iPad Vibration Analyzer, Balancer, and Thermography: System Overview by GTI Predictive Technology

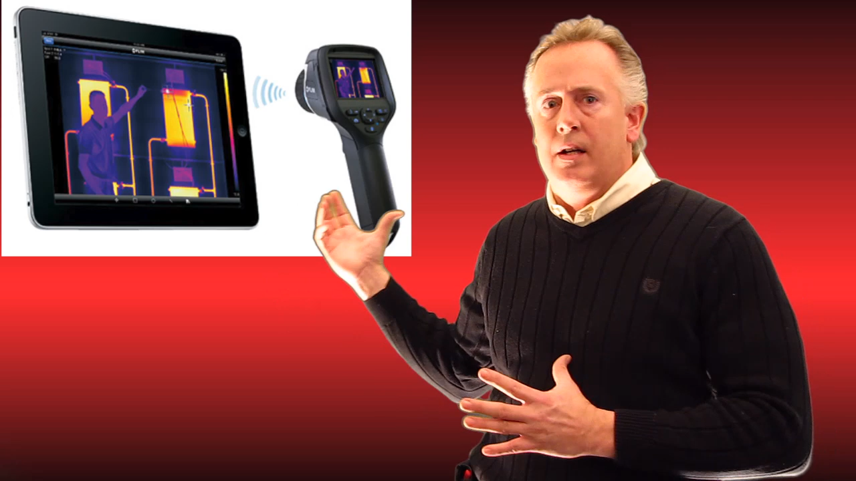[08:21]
as you're taking your thermography pictures they're actually automatically downloaded to the iPad as you go so as a unit to be used in the predictive maintenance field this is what we think is